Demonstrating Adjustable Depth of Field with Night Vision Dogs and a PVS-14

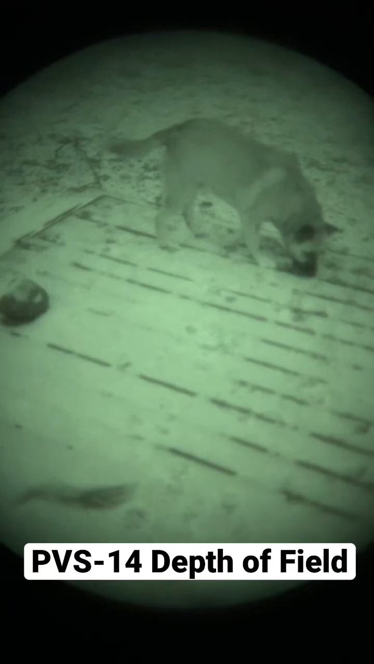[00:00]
All right, so I'm going to show you what we mean when we talk about depth of field with the night vision device.
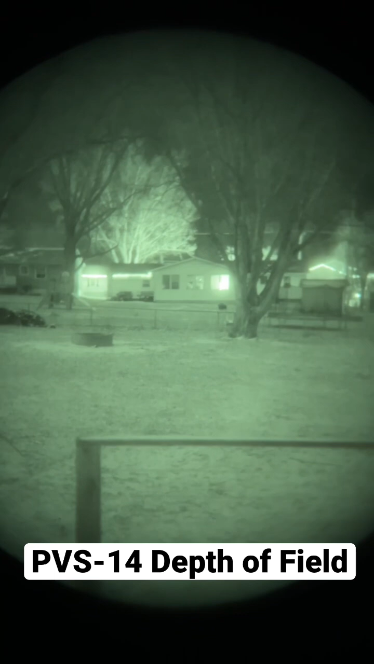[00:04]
Right now I have the focus set to infinity and you can see that the things in the background there are nice and in focus, however things up close are out of focus.
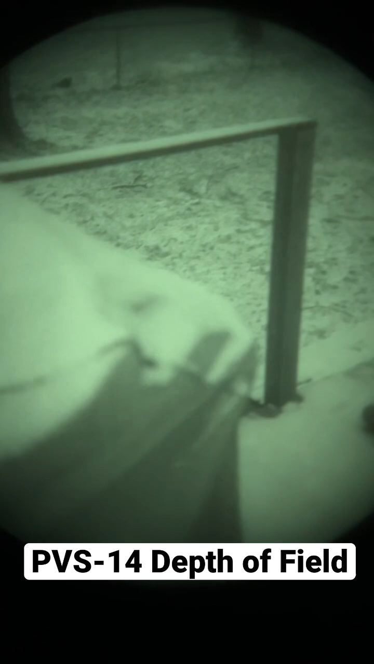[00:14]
I can focus on them by setting the focus ring to those objects,
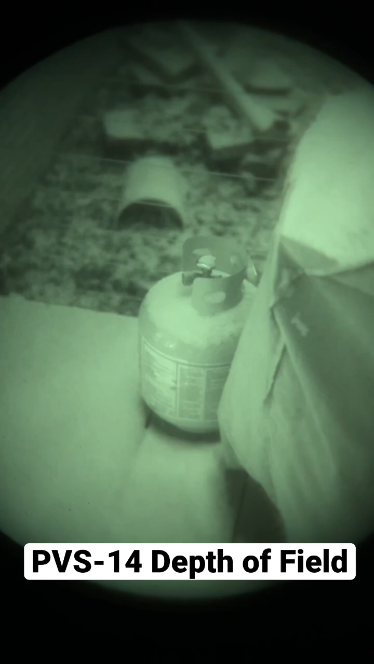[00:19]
however now everything else is out of focus.
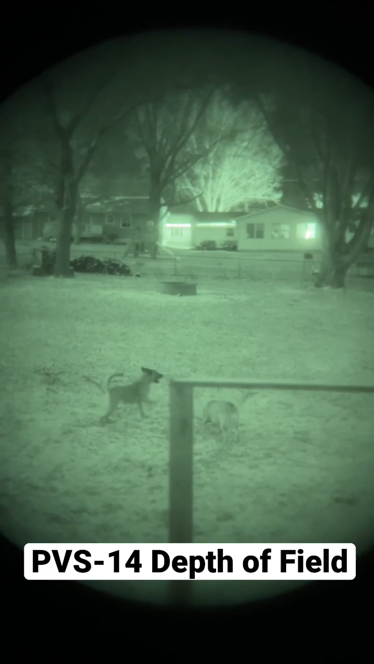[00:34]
So that's me decreasing the size of the iris.
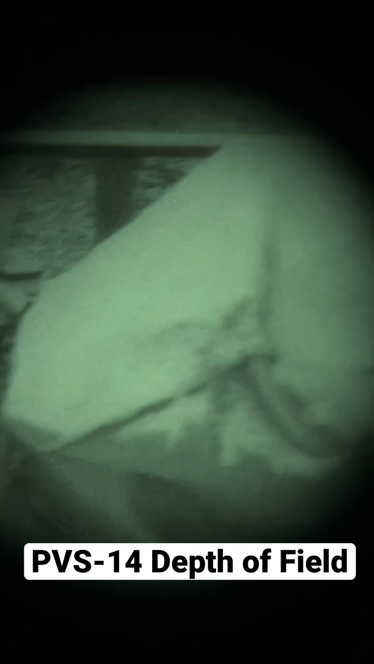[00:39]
Now you can see that that object is in focus and everything else is in focus,
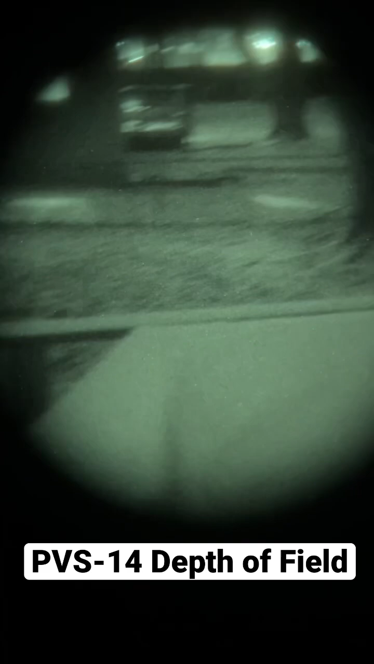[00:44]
but it limits the amount of available light so
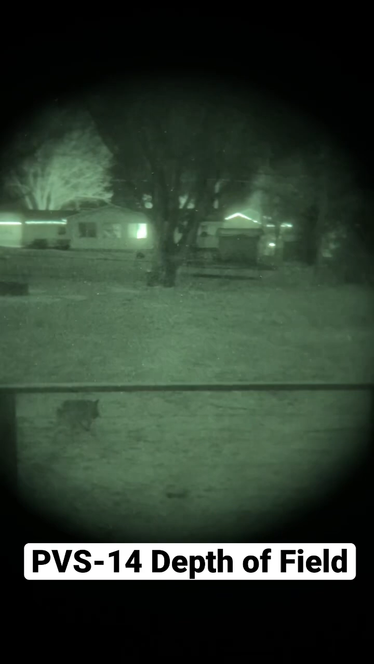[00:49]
it gets dimmer as I decrease the size of the iris.
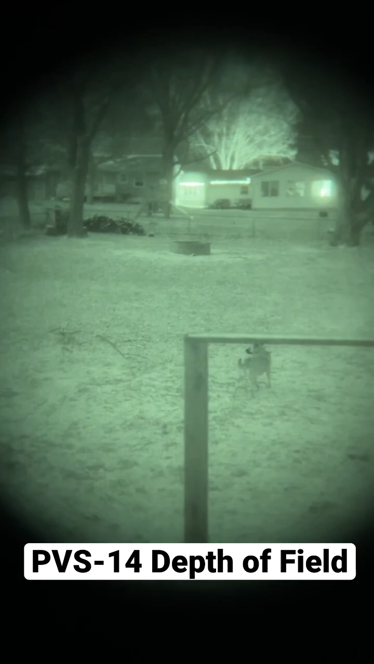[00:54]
Kind of a cool tool and allows you to see things up close and far away.